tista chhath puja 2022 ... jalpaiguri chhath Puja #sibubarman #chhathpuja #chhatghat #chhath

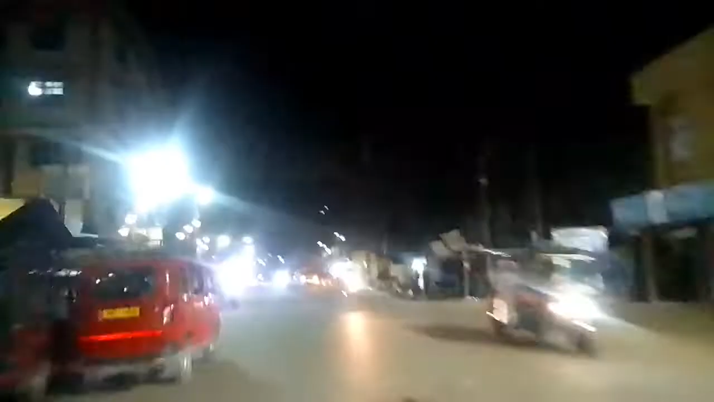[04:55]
তো এখন যাচ্ছি প্রিয়াঙ্কা দাসের বাড়ি বানাইতে কি সরি ঠেকুয়া ভাড়া দিন যাবে পুরা নাচানাচি হবে ডান্স হবে
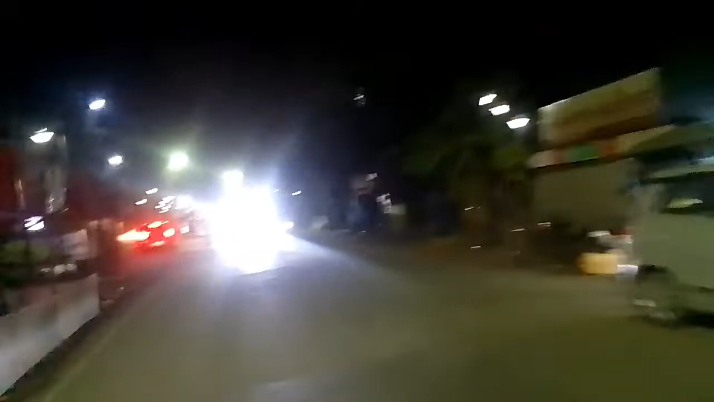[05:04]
পুরা সব সব হবে আর এখন এই দেখো গাড়ি বে মাই গড ভাই এখন ঘুরে যাই
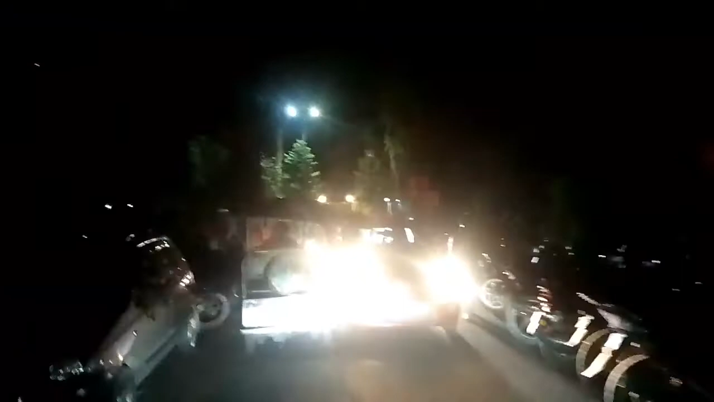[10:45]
সো দেখতেই পাচ্ছ একদম পুরো জাম গেটের সামনে, এটা আর কি গেটের সামনে।